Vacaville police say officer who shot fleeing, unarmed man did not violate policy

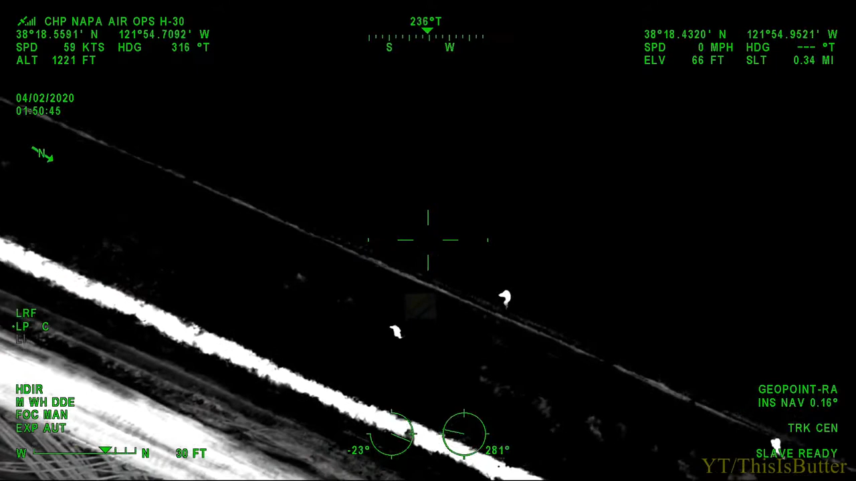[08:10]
32 shots fired, shots fired! Hey guys, 32 shots fired in the ditch, McCrory and Meridian.
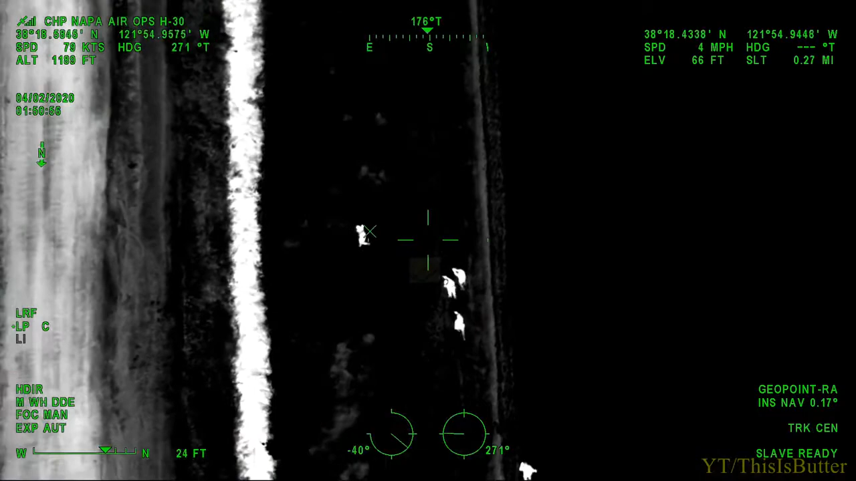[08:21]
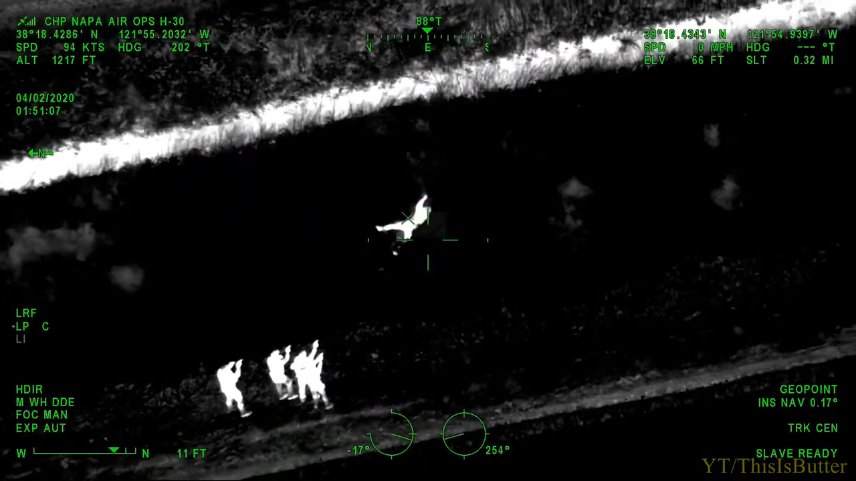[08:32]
Can you inquire with Echo B if this guy's armed at all? Golden Gate H30. Units are challenging one.
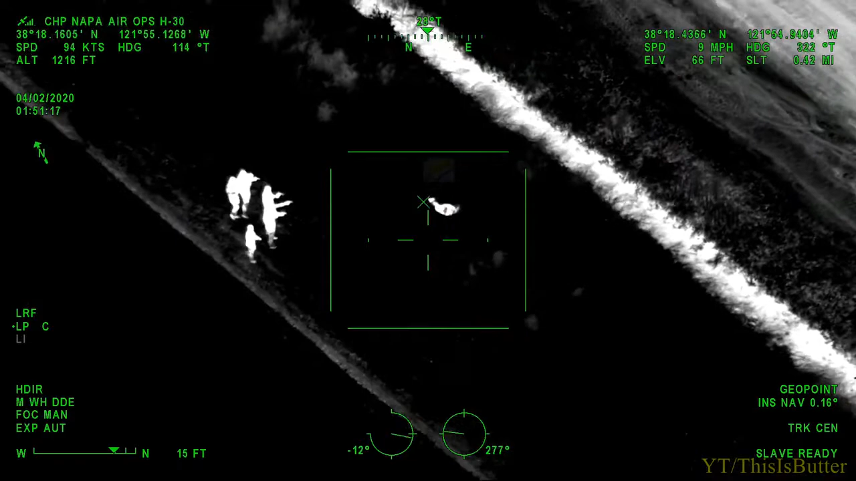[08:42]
There were shots fired at the termination point as well. H30, there were shots fired at the termination point.
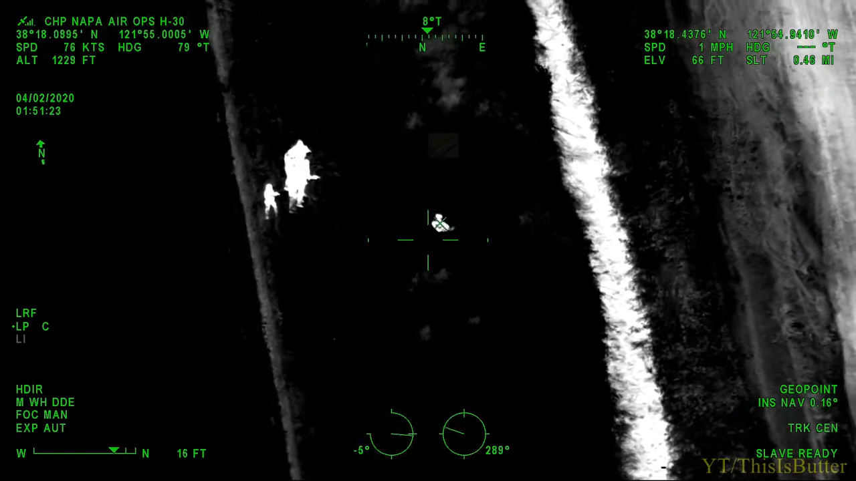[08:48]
Confirmed from police or from suspect.
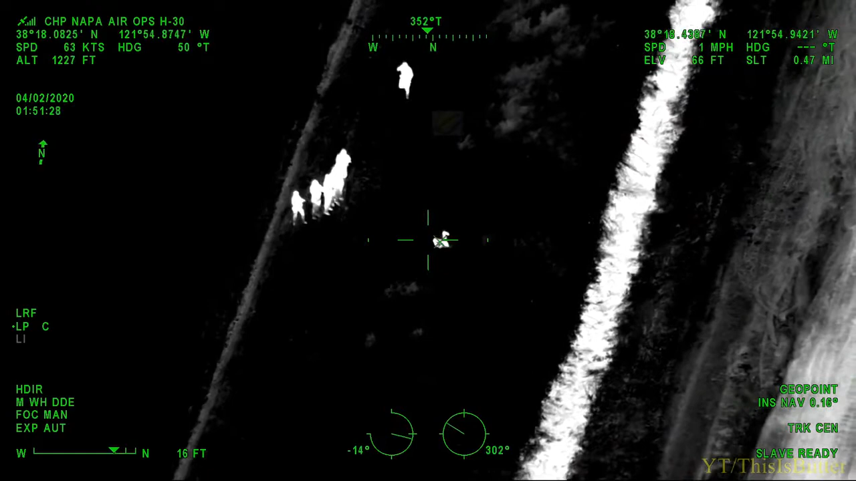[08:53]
H30, affirm on police, I'm not sure about the suspect.
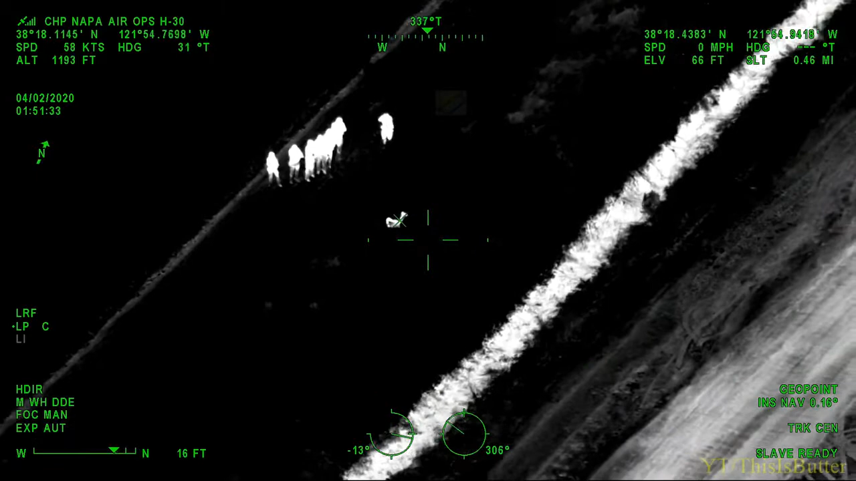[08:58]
But one is down. 37. Officers are making contact now.
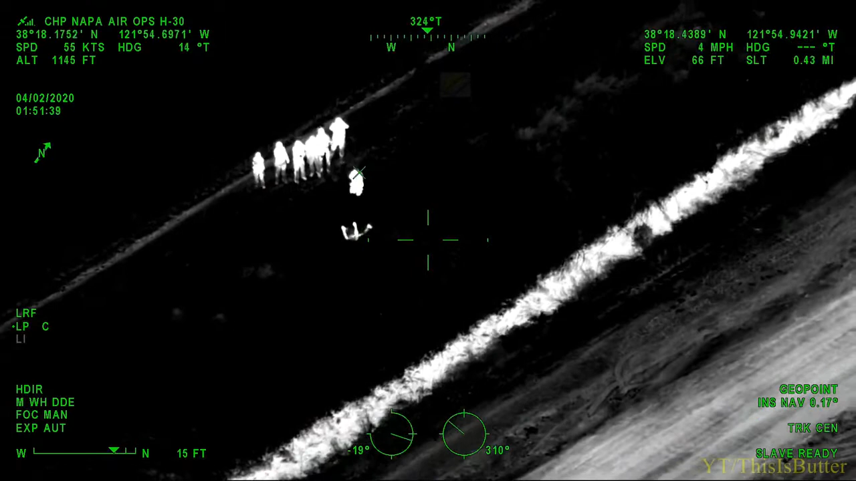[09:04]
Copy, shots possibly from PD, not the suspect. One suspect down, making contact now.
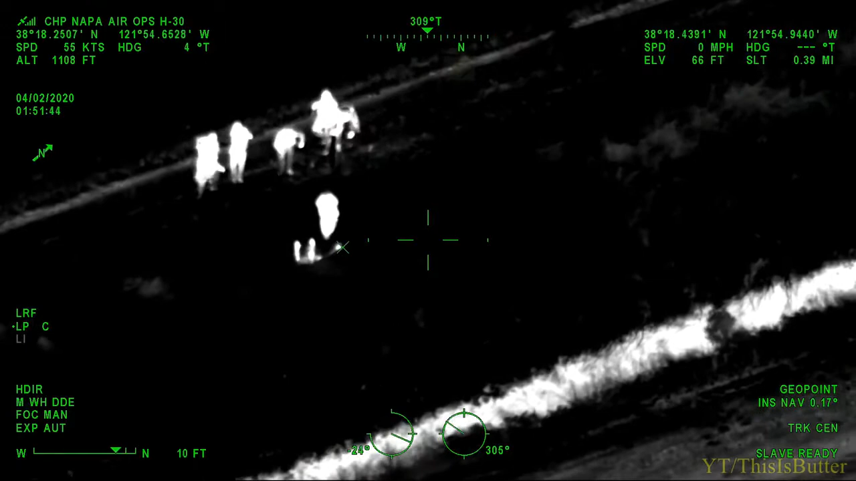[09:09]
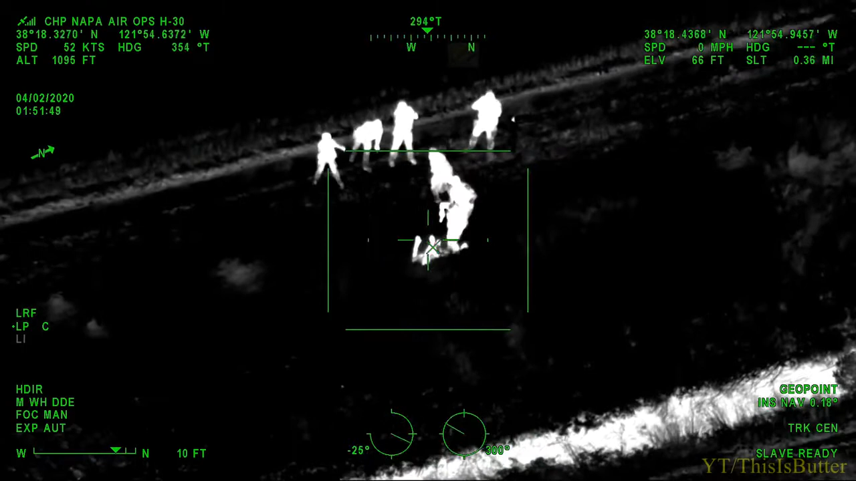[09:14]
Vacaville H30, officers are now making contact with the suspect.
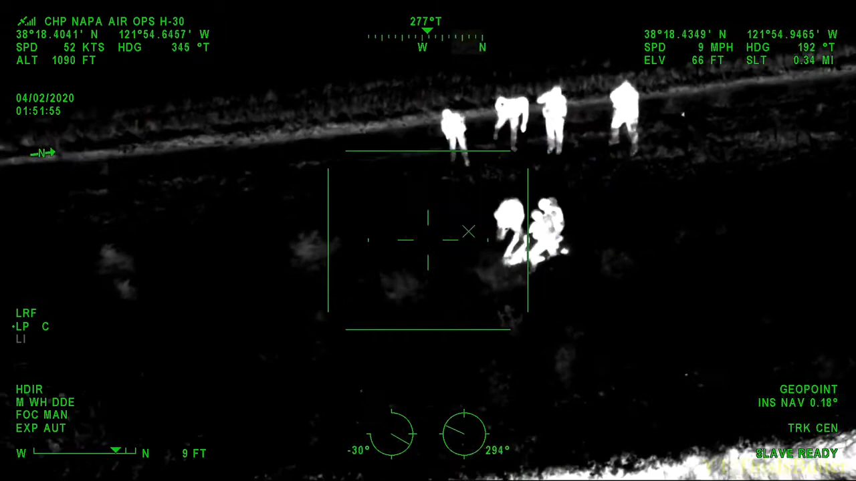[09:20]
Fry Road, make a left on, or clear town left on Fry, right on Meridian.
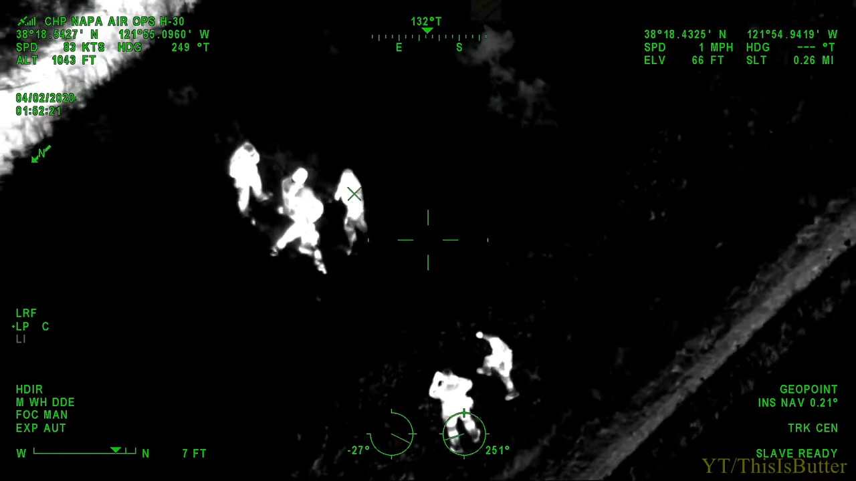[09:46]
Going at H30, officers are negative injured. 37, injury.
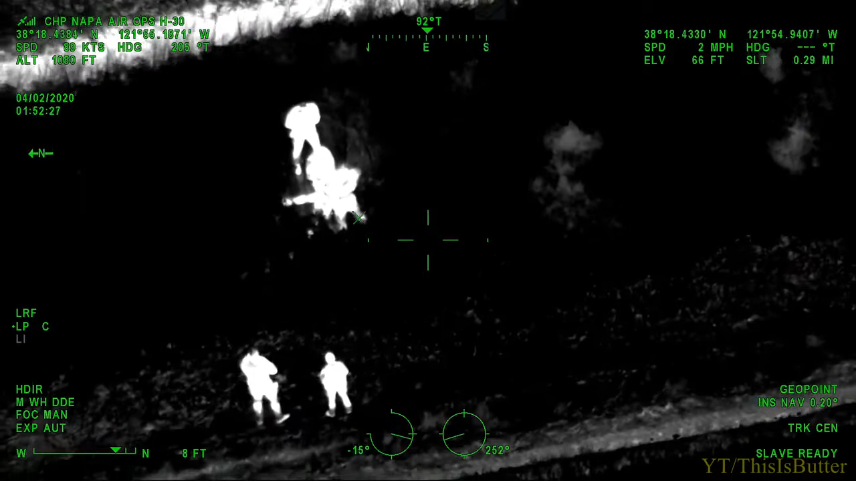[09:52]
Can you advise on medic? Injuries to officers. Yes, we need medic.
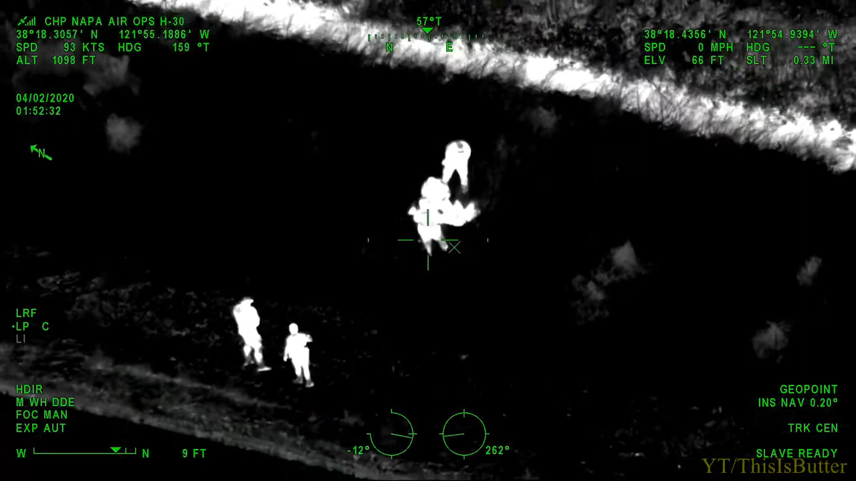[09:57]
He's advising he's been hit. We can land.
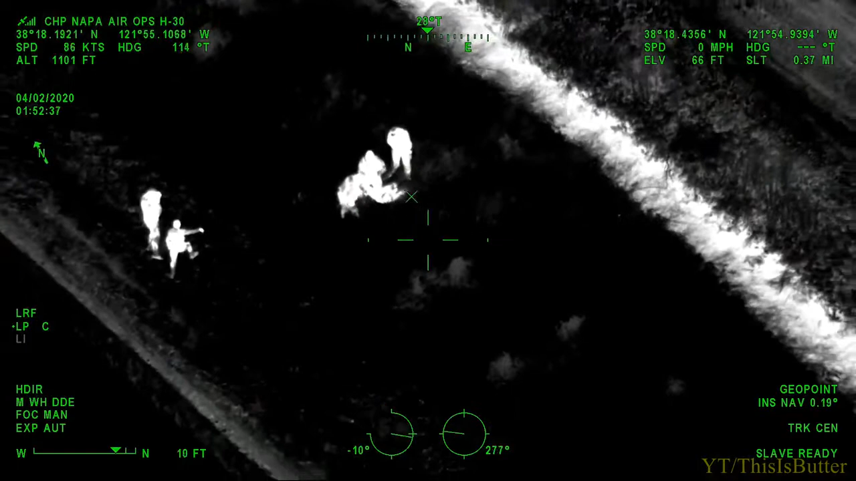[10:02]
Yeah, what are you looking at here as far as landing zones here? Maybe the road actually might be our best bet. Well, this looks like there's power lines that run parallel to it. Yeah.
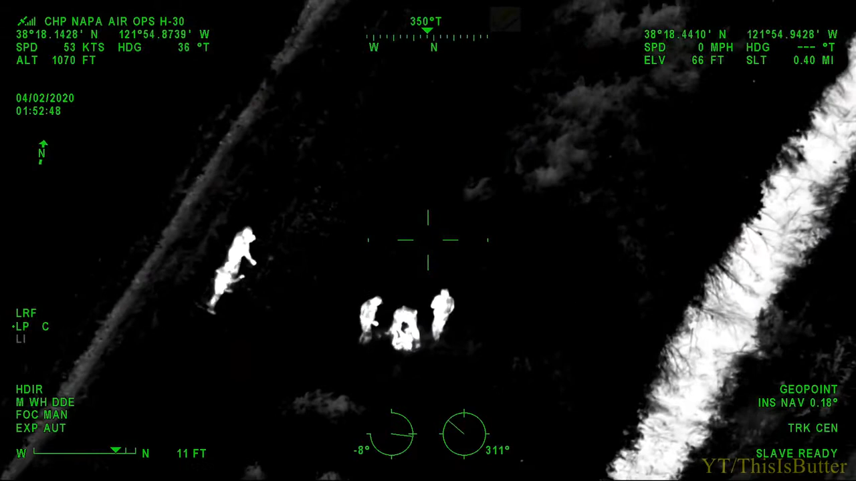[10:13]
But the other road that comes down, that might be better bet. One suspect, right?